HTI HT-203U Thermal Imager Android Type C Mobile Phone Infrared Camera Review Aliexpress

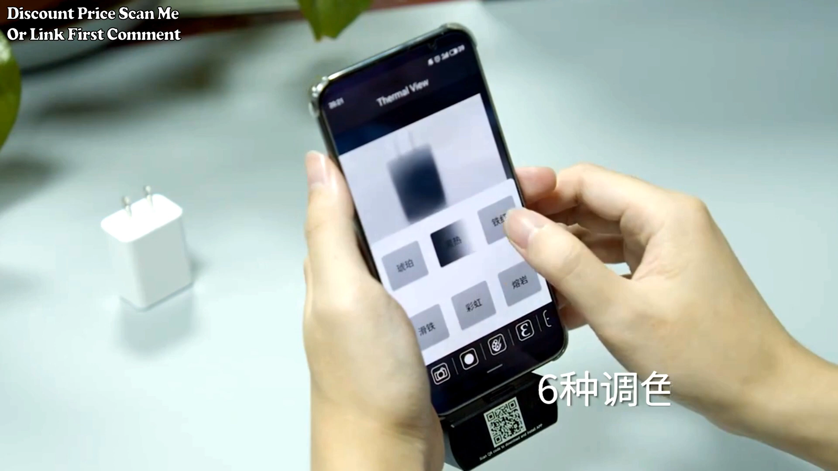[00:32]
including circuit repair and diagnostics high resolution thermal imaging features a high resolution thermal imaging sensor with a resolution of 256 x 192
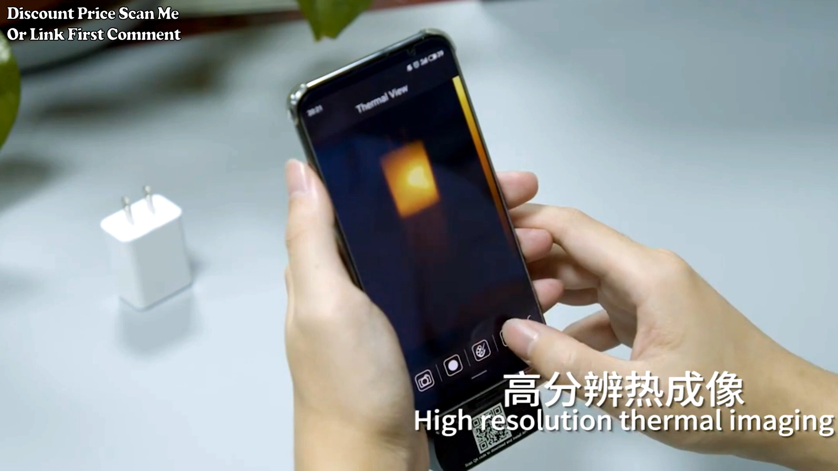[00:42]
pixels this allows for detailed and accurate thermal imaging crucial for identifying